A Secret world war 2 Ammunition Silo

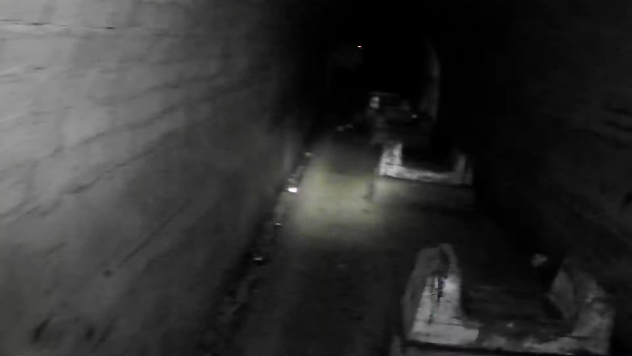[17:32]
This stretches for miles, guys. It probably goes right underneath Bath.